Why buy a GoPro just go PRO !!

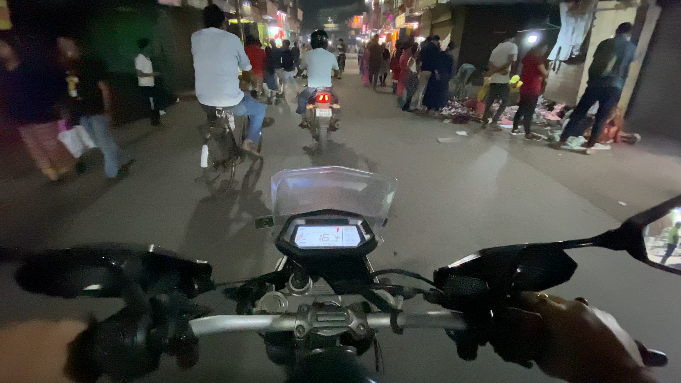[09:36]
পুরো বাজার ফাঁকা, আজকে সবজি পাওয়ার কোনো চান্স নেই। চলো, ঢেঁড়স কত?